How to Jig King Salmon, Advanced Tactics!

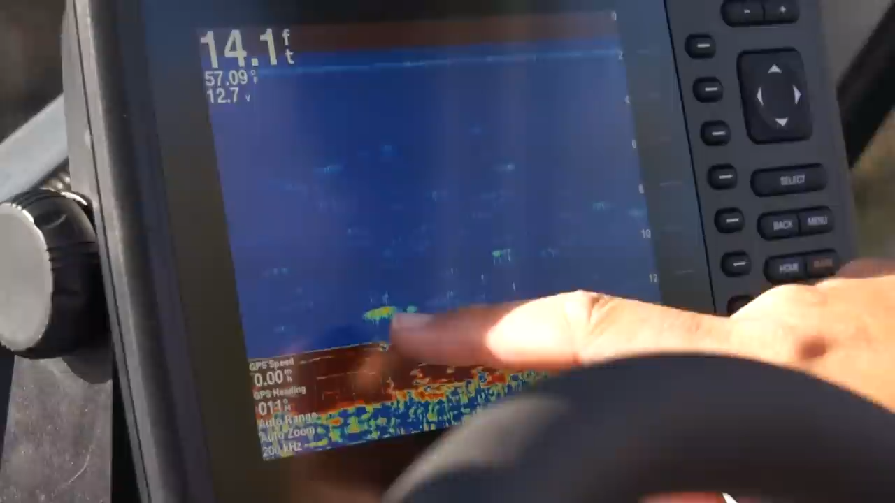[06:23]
On screen: depth 14.1 ft
You can see a fish right there, a clean bottom line. It's 14 foot.
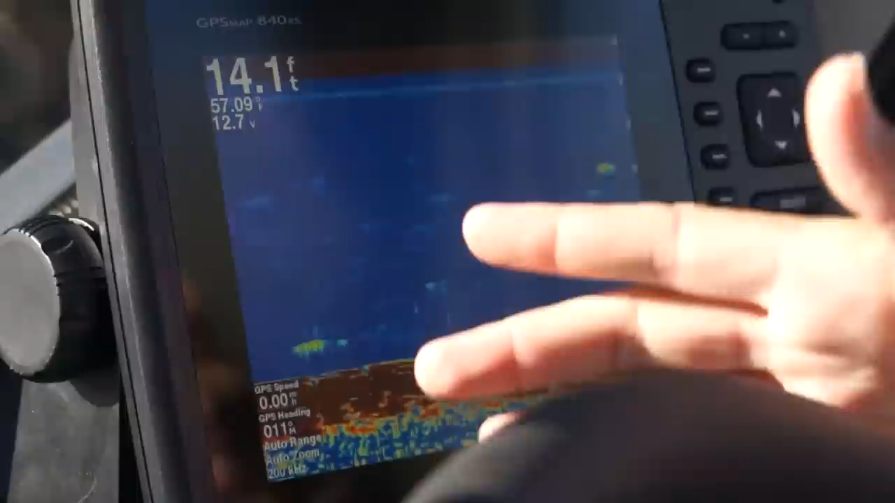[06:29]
On screen: depth 14.1 ft
If I shift over a couple feet to my left, it'll go 16, 17, 18. And I like that area that's around 15 to 23 feet off the bank that has that little trench, you know, that little ditch in there, and then comes up to a sandbar. So I know the salmon have to go in through those little spots.